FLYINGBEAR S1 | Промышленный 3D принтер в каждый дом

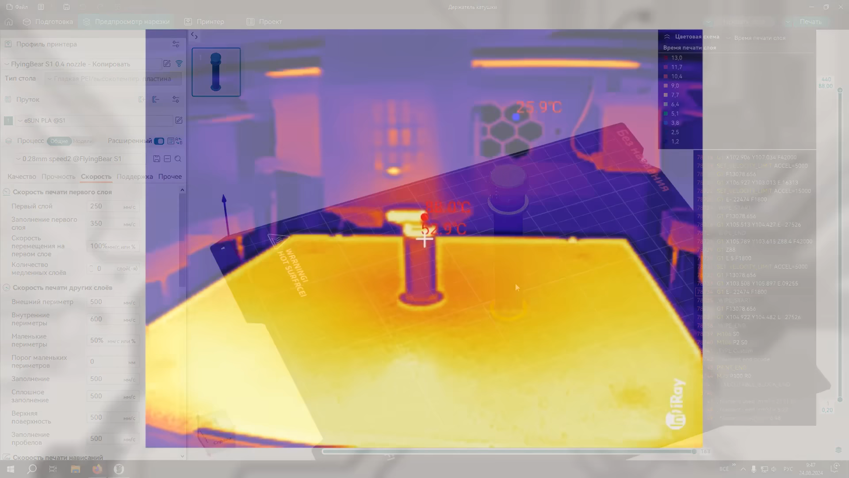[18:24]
И тут на тепловизоре видно, что по меньшей мере миллиметра полтора детали остается слишком горячей при печати. И тут как раз пригодился пластик с эффектом металлика.